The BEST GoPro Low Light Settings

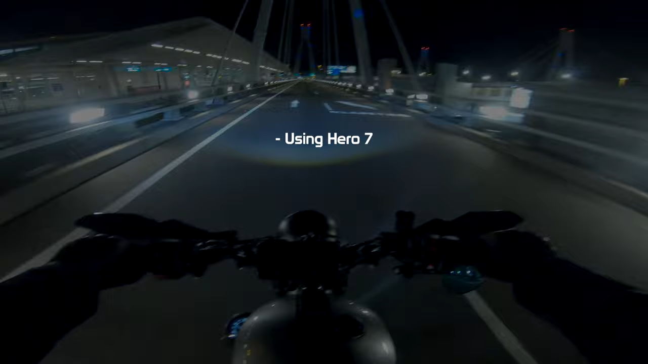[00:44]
I'll be making a dedicated Hero 10 version soon to see if the low-light quality has improved. Keep auto-low light off. We want as much manual control as possible. ProRes should always be on.
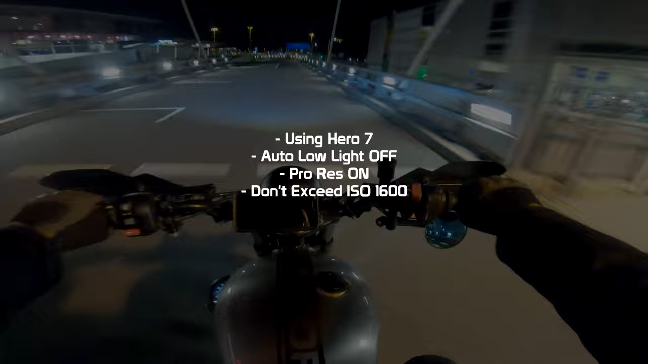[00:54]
Every YouTuber suggests not exceeding ISO max 1600 as the footage becomes unbearably grainy.
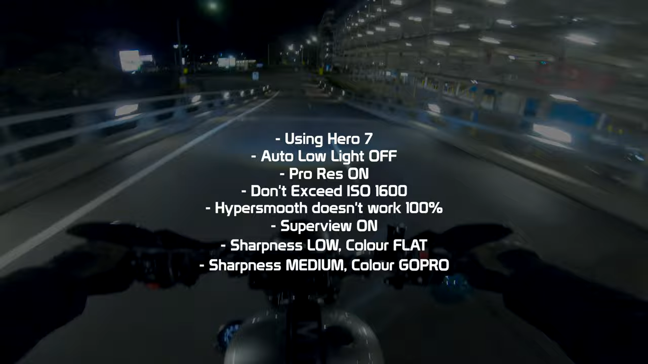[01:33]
High sharpness doesn't really look that good.
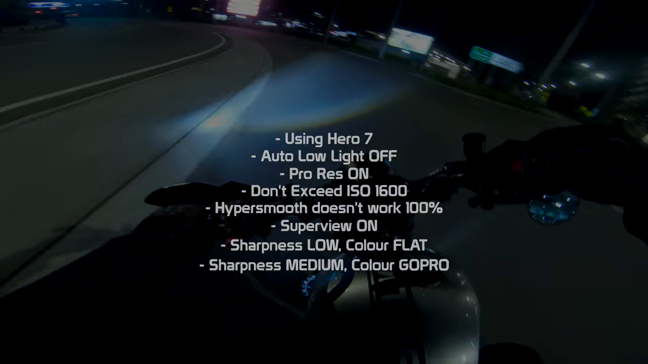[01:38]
It doesn't look cinematic or professional, but if that's a look you're going for, then go for it.
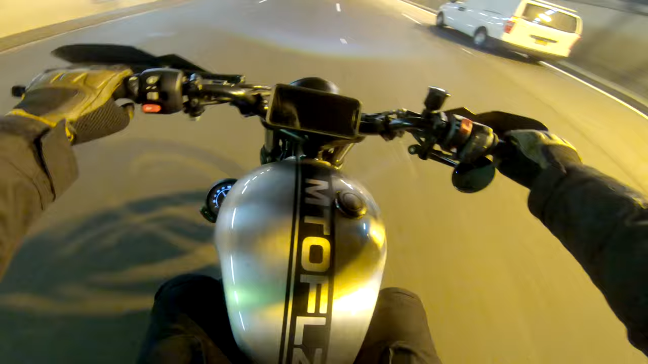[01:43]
The footage you're seeing in this video was shot in GoPro flat with the sharpness set to low. I then applied a teeny bit of contrast in post, which you can see here. This is the before and this is the after. Sick. Let's get into it. As a base comparison, the footage you're seeing right now is from the auto setting. We're letting the GoPro control everything here and I guess the footage isn't too bad.
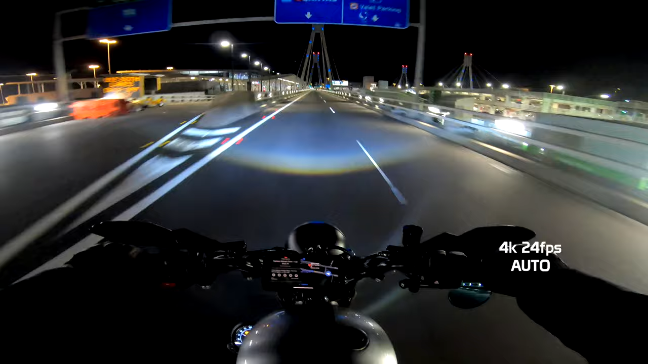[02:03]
A few things you'll notice that the footage is blurry due to slow shutter speeds. Slower shutter speeds mean more light can hit the sensor, which is great, but it makes for a blurry image, which isn't so great. The exposure levels change with different lighting conditions, which doesn't look that cinematic or professional, we're after a nice consistent exposure across the board. The same goes for white balance, which alters its color. We want control over that. And the quality of the image gets crushed by the boost in ISO, which we all know increases the sensitivity of light to the sensor,
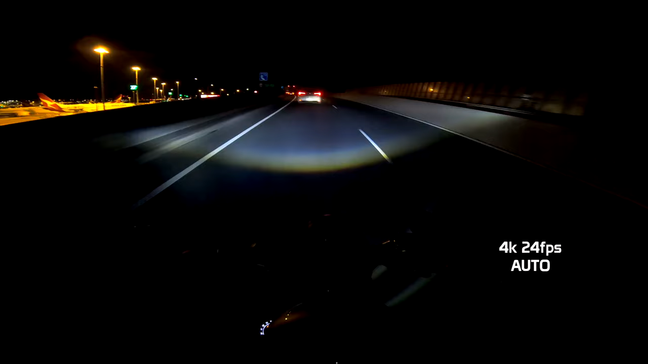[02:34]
which makes the footage brighter, which is great, but at the cost of producing grainy, noisy footage, which isn't so great. These next settings are recommended by YouTube channel Pascal Basel. 24 frames a second with a shutter speed of 1 48th of a second allows as much light to hit the sensor while maintaining the correct amount of motion blur by doubling the shutter speed in comparison to the frame rate. Sorry if that sounded a bit confusing. Watch this next video if you'd like more info on motion blur.
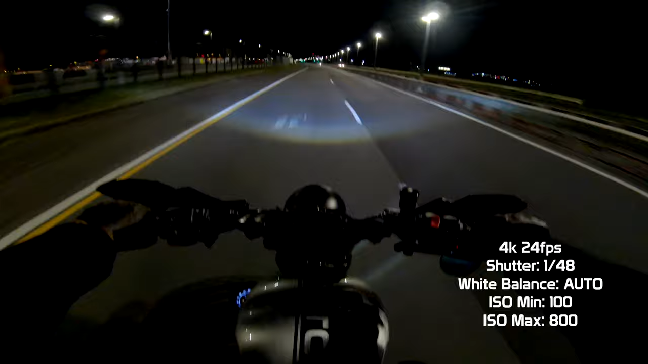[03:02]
He has white balance set to auto, which is totally fine. I still prefer dialling in a set figure to minimize color shifting. He has ISO max set to 800 to keep the grain or noise level down to a minimum. However, resulting in a darker or underexposed shot. Now let's look at the same settings, but with the ISO dialed in at max 1600.
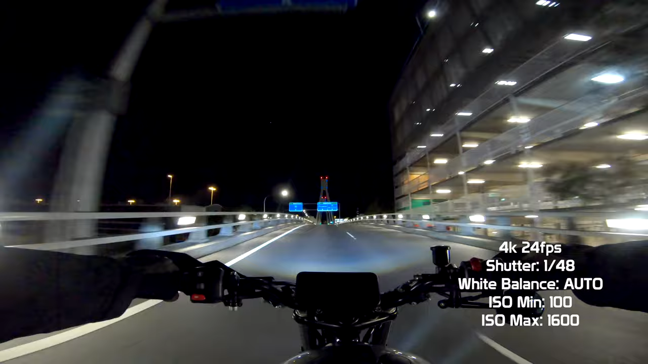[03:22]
These settings are recommended by YouTube channel Mount Media. You can see the difference in brightness now at the expense of introducing more noise into the footage. We're on the chest mount GoPro here.
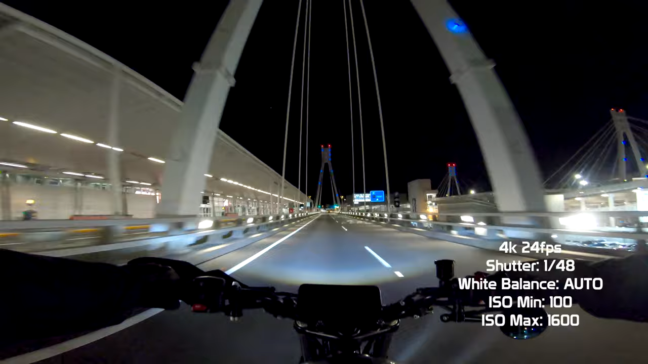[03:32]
That's why it's looking a little bit lower, but you can see that everything's nice and bright. Everything's a bit brighter through the airport. It looks sick. You can see straight away as soon as we start cruising down. It gets a little bit darker. You can see all the grain around the lights there going down that straight. The tunnel looks awesome. Tunnels always look sick.
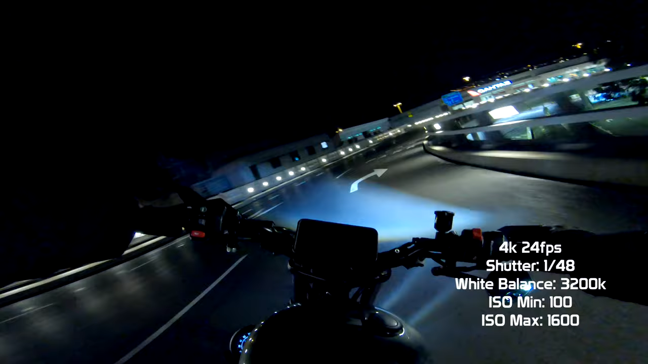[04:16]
It almost looks like I'm in Tokyo or I'm playing Need for Speed 2 or something. It just takes you to a different sort of place. So we got more control over the white balance there. You notice that there were no color shifts at all. You just set in at 3200 Kelvin. That's all it's going to be the whole time.